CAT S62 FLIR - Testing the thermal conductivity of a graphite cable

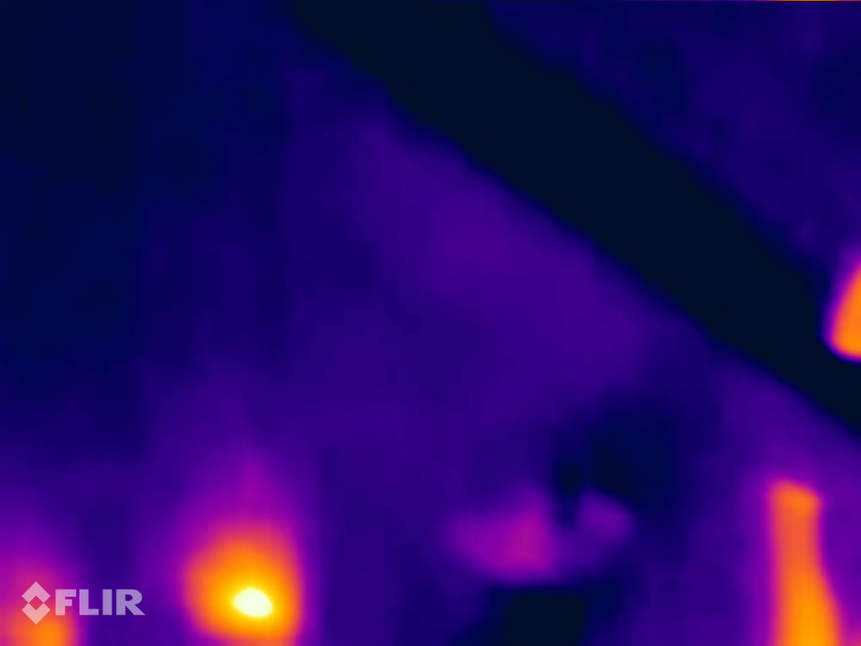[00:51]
Oh, nice and toasty that is.
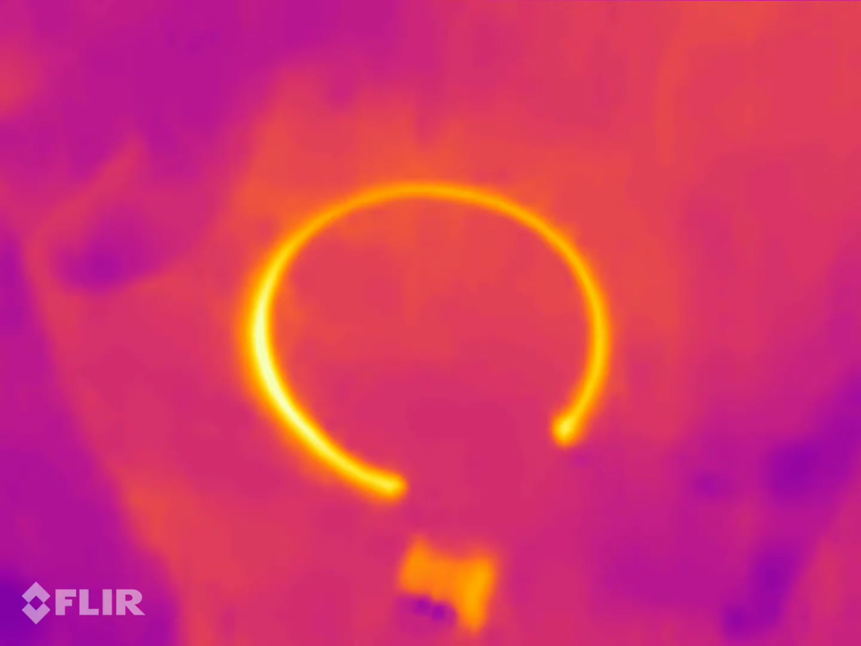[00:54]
What temperature's that got to there?
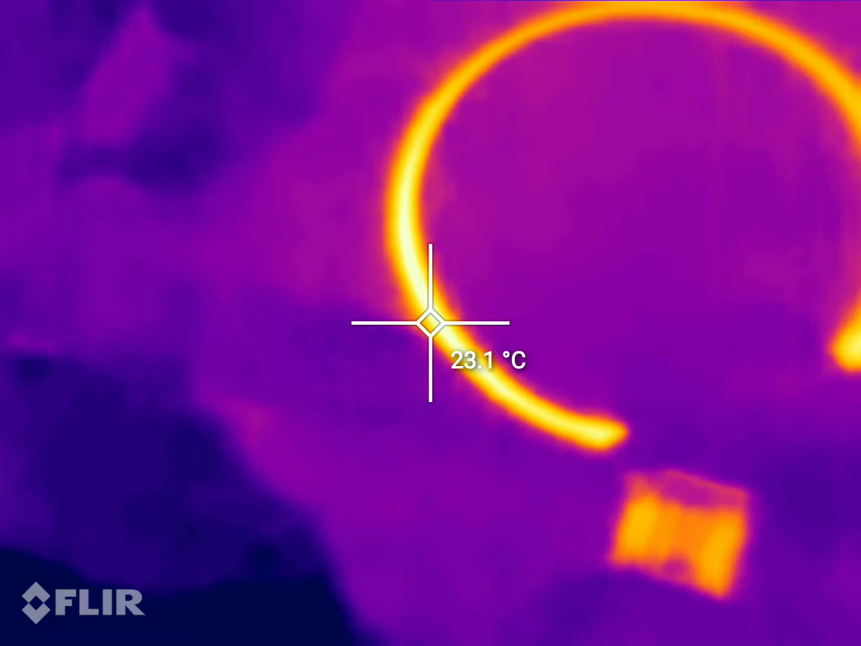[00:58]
On screen: spot 23.1°C
Oh, it's reached for 30 degrees in a second.
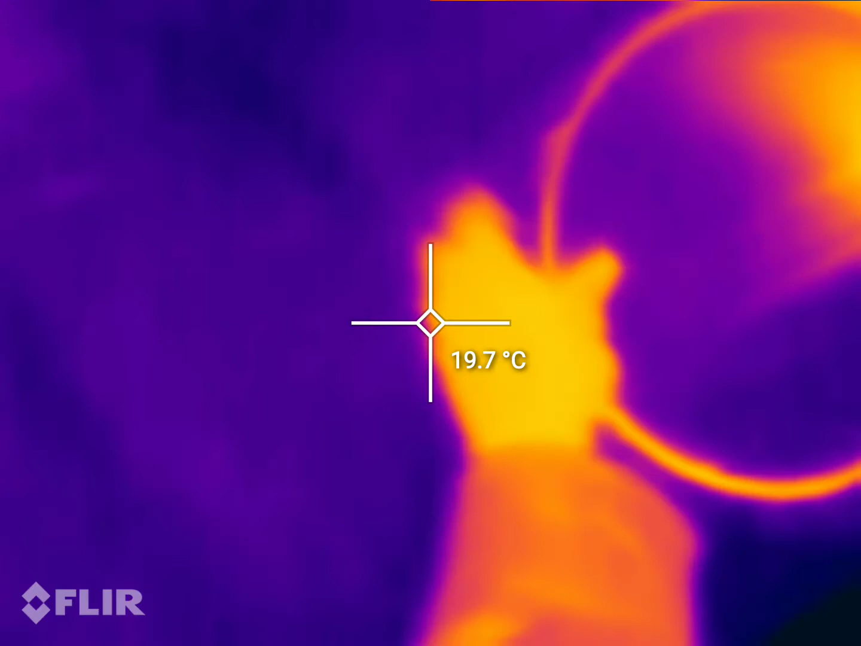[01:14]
On screen: spot 19.7°C
The whole thing's warm to the touch.
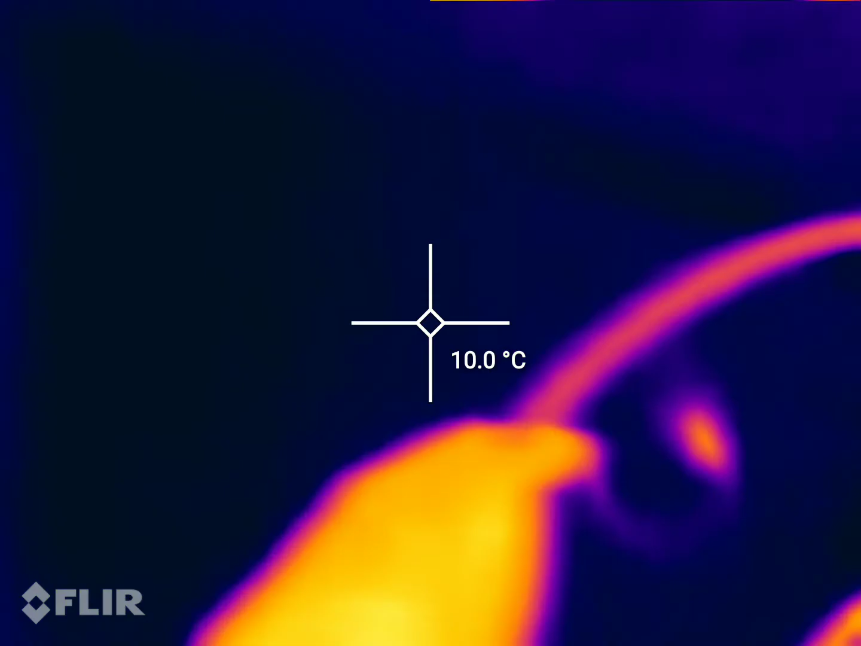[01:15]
On screen: spot 10.0°C
Look at that, while I'm touching it, it's actually cooling the thing down.
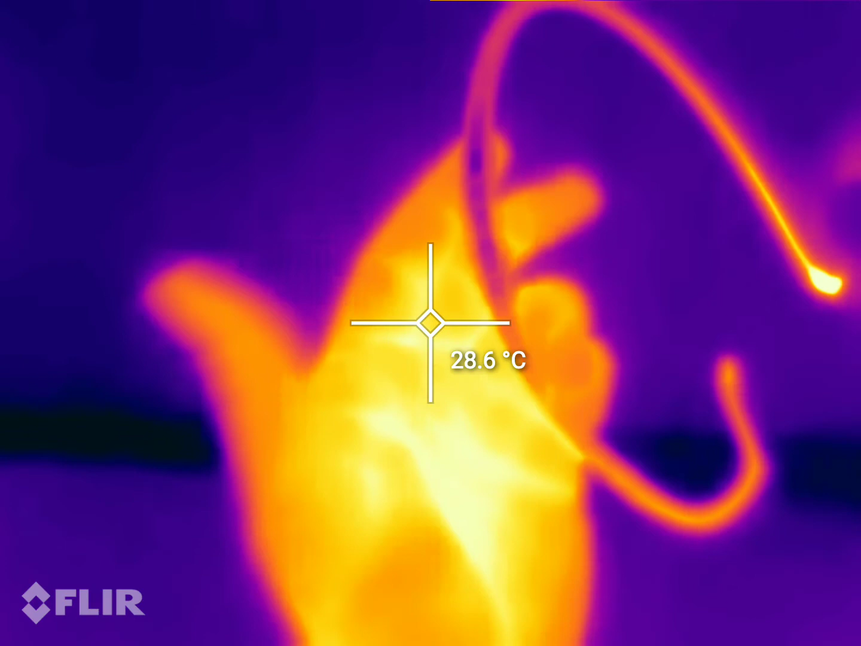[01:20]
On screen: spot 28.6°C
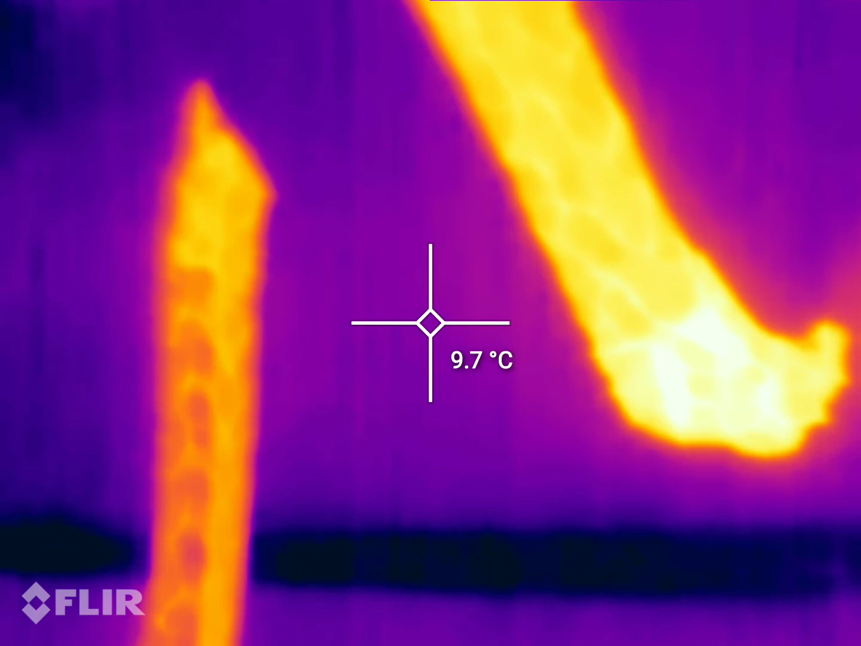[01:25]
On screen: spot 9.7°C
It's already reduced down to 50. Great stuff.
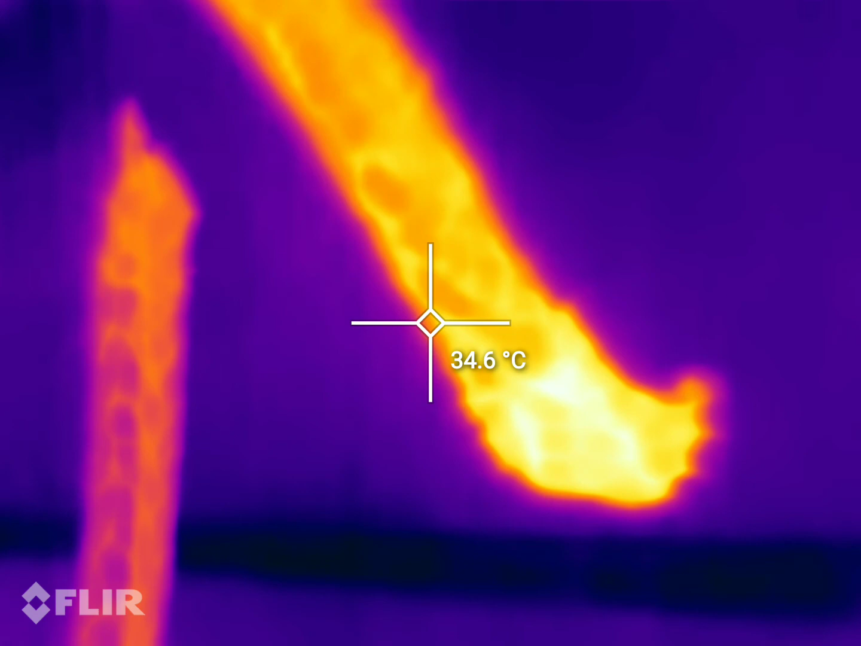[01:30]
On screen: spot 34.6°C
Experiments, fourth of it.
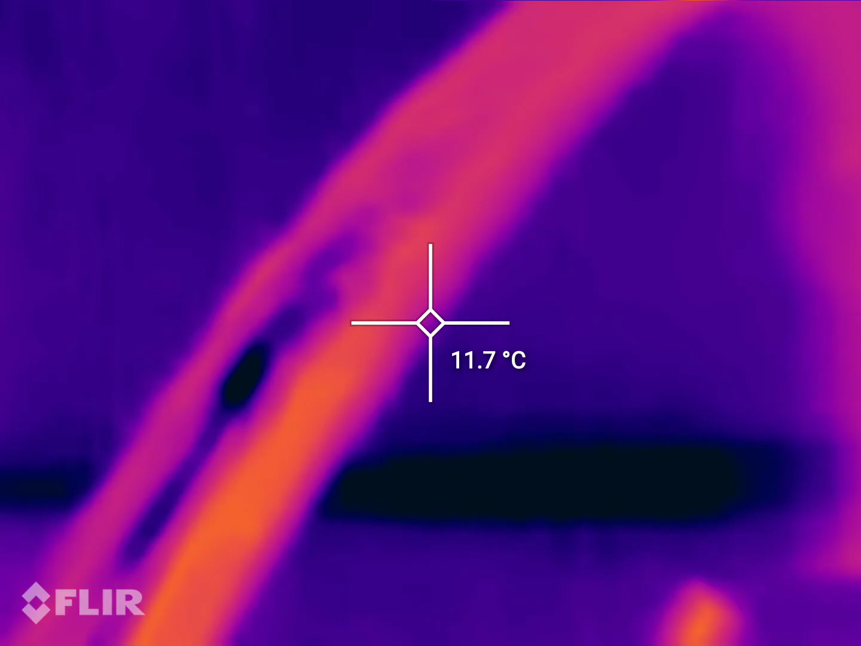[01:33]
On screen: spot 11.7°C
It's already reduced down to 50.